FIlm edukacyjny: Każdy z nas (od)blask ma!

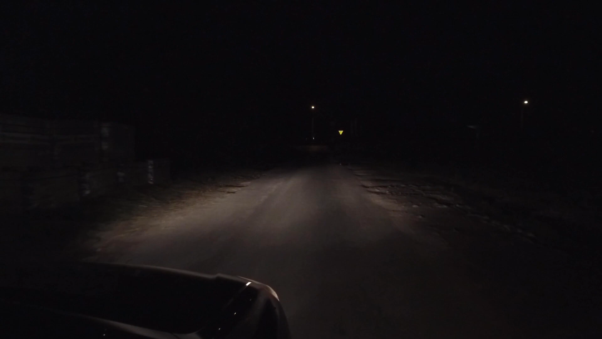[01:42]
Nieoświetlonego pieszego kierujący dostrzega z odległości około 20-30 metrów. Odległość ta nie daje możliwości do zatrzymania pojazdu przed pieszym.
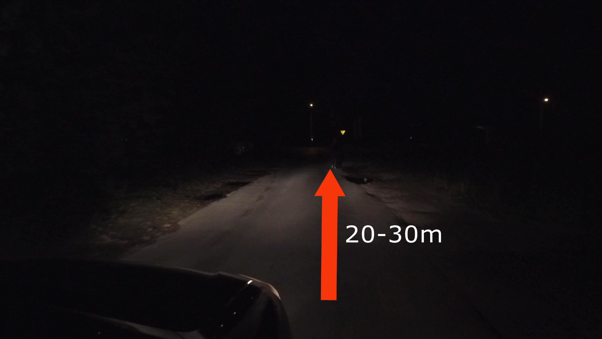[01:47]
Nie daje także możliwości ominięcia pieszego.